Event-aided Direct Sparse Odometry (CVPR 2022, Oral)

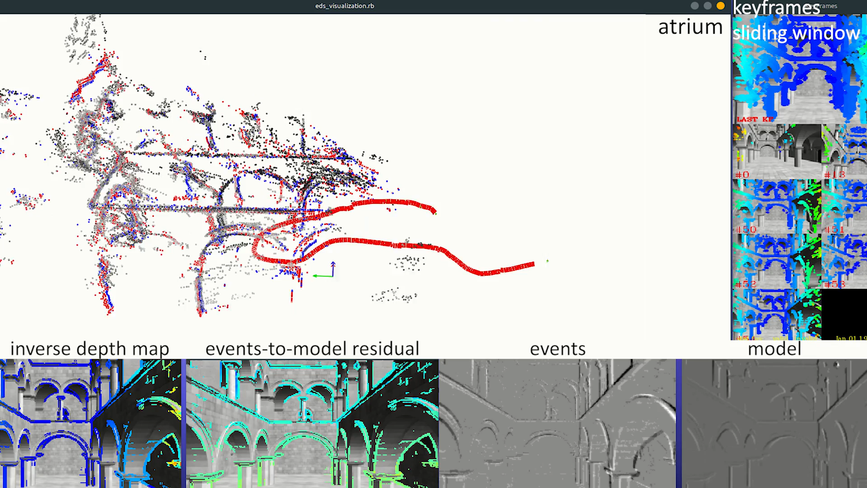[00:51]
EDS formulates a direct probabilistic approach of observed brightness increments.
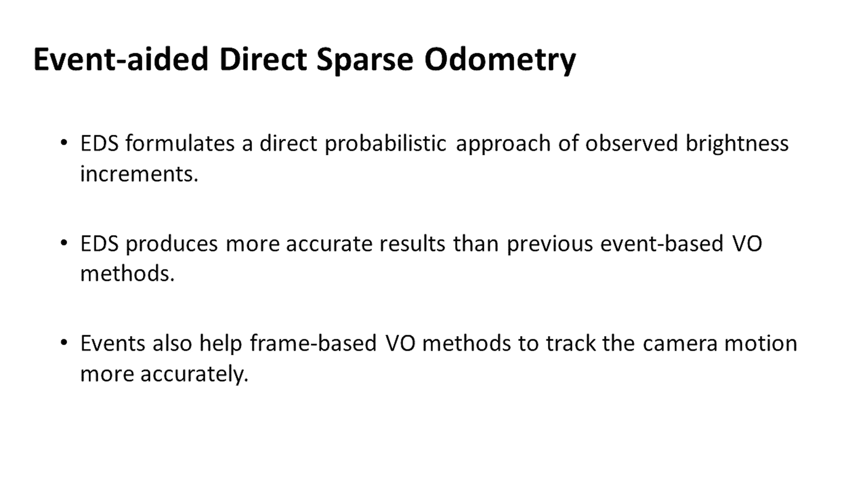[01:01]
The results are more accurate than previous event-based methods. Events also help frame-based direct methods to track the camera motion more accurately.
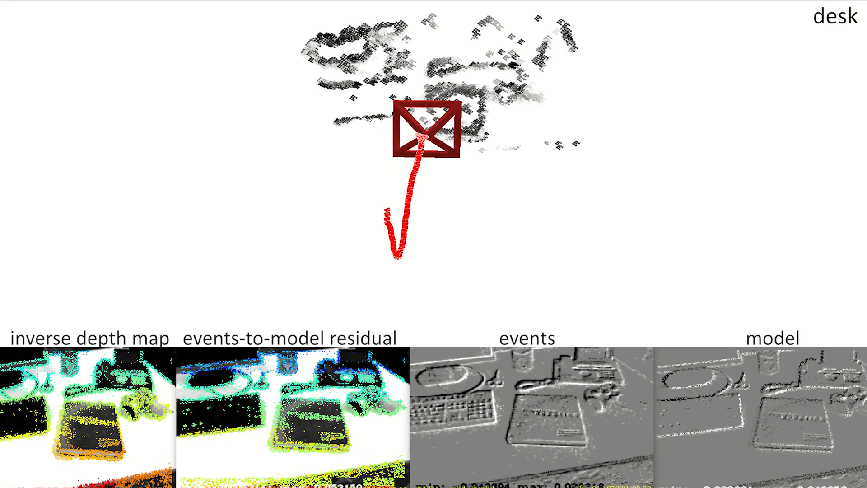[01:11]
The event generation model computes the brightness change of sparse points to estimate the camera motion. The method calculates changing brightness using sparse pixels, where connectivity among points is not required. In addition, traditional two-frame direct image alignment assumes a constant motion model to initialize the tracker at every new frame.
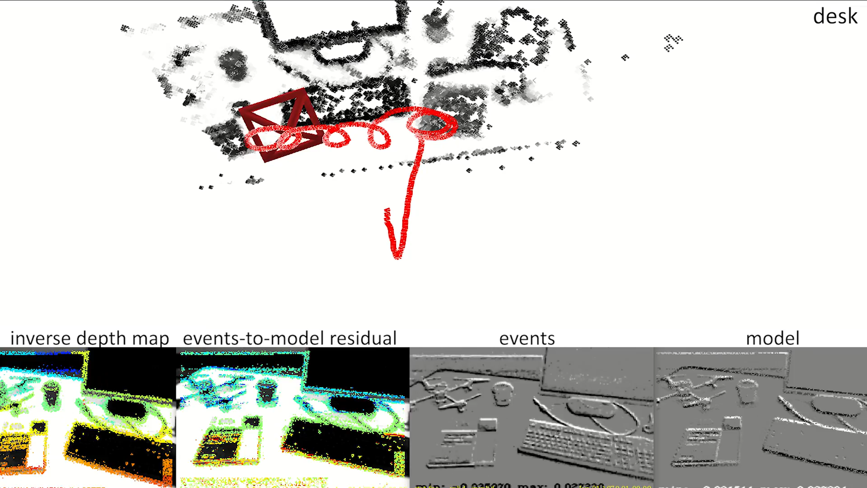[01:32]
However, by including events, the solver minimizes the non-linear photometric error with a more accurate starting point.
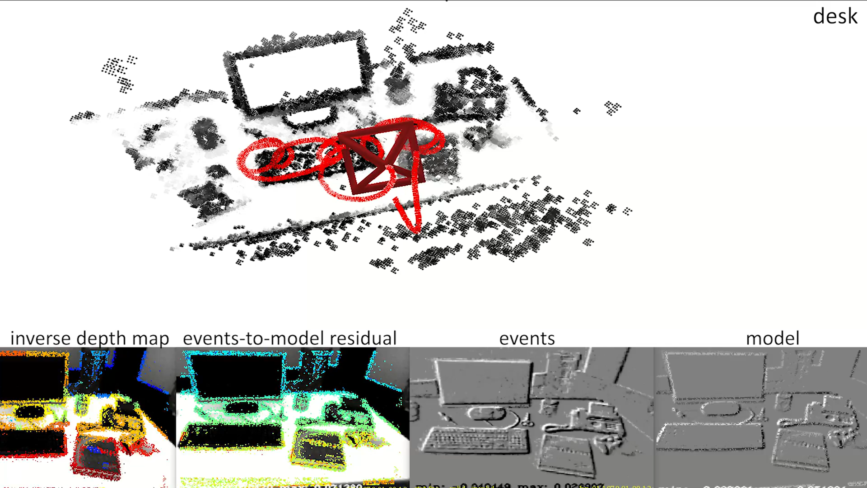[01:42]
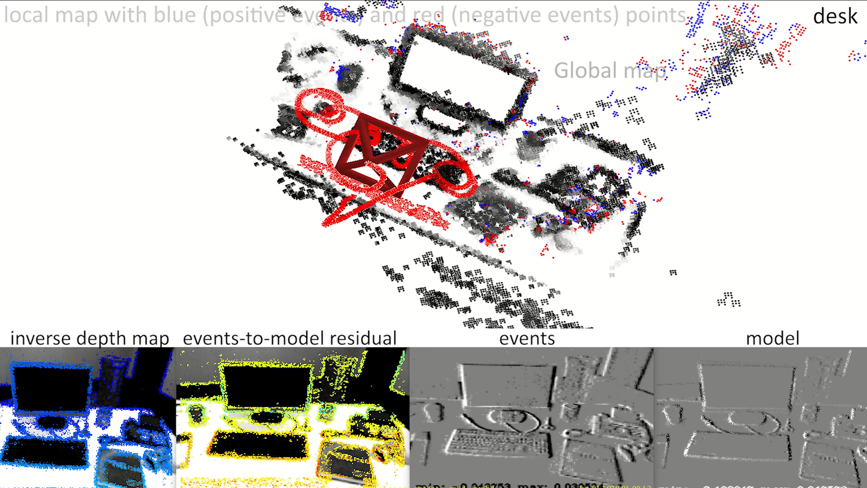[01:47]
EDS continuously tracks the camera motion even in the blind time between frames.
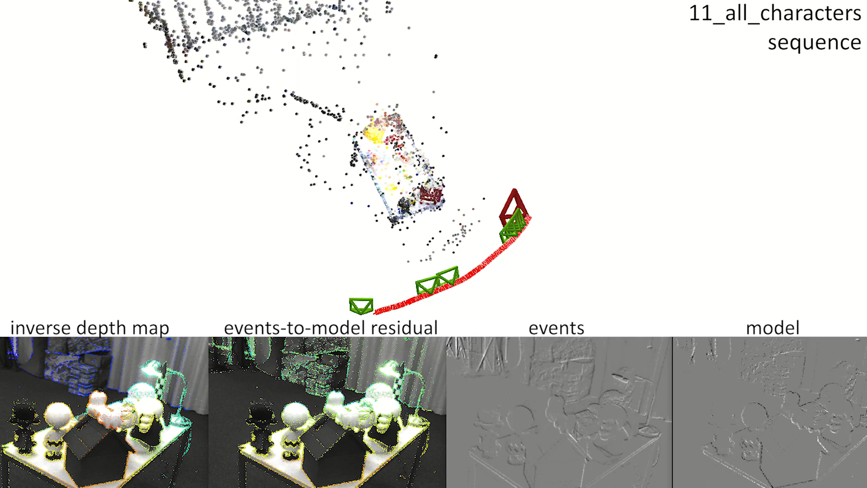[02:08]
An EDS can continuously track the camera motion using only events.
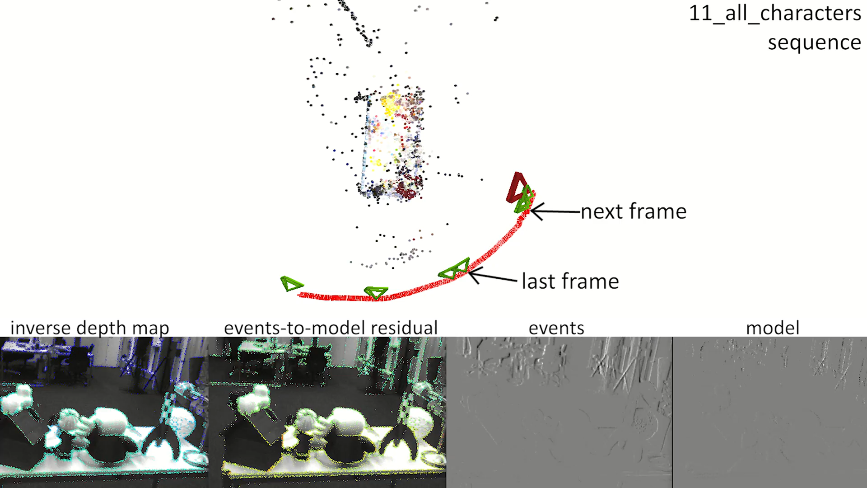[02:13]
When a new frame is given, classical photometric optimization triangulates new points without losing the tracking thanks to the events.